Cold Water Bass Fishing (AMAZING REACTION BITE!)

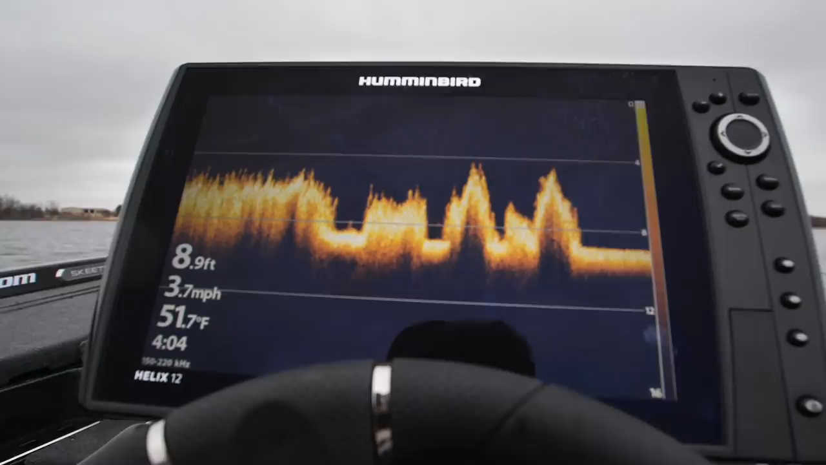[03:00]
On screen: depth 8.9 ft, water 51.7°F, speed 3.7 mph
The deepest spot out here is probably like 12, 16. So I'm gonna be fishing on the edges of these grass lines and actually even trying to keep my
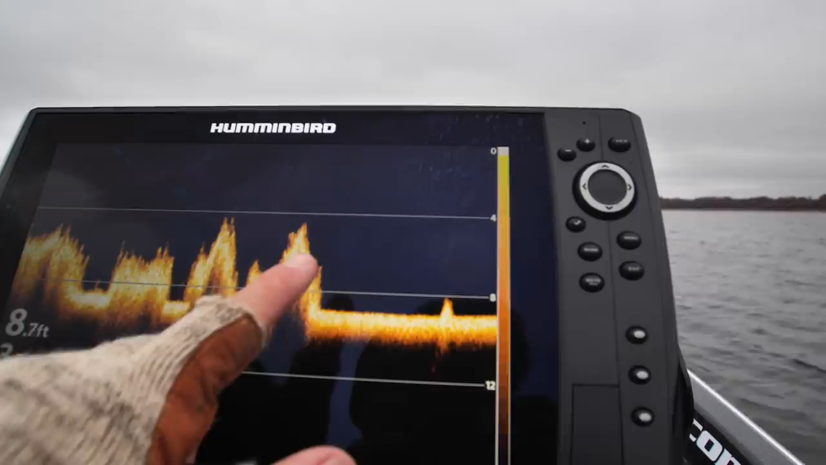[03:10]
On screen: depth 8.7 ft
bait down here in this grass because these cold days they just kind of bury up in it.
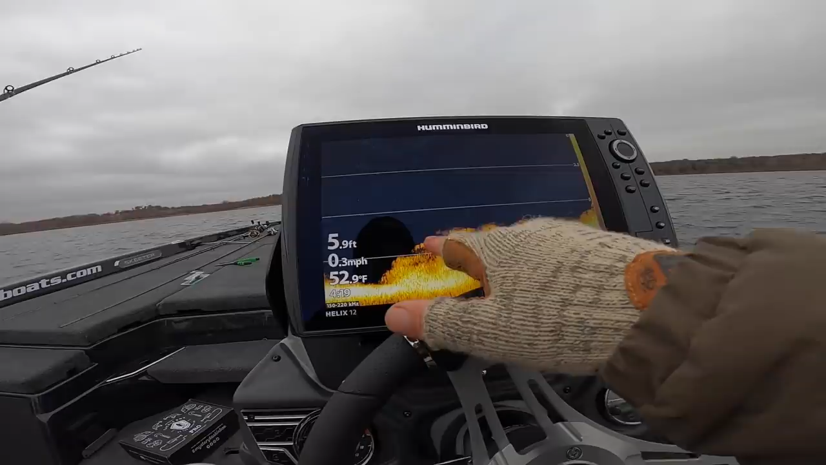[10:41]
On screen: depth 5.9 ft, water 52.9°F, speed 0.3 mph
Fish sitting right over the grass. It's 52. This, uh, vibrating jig bite.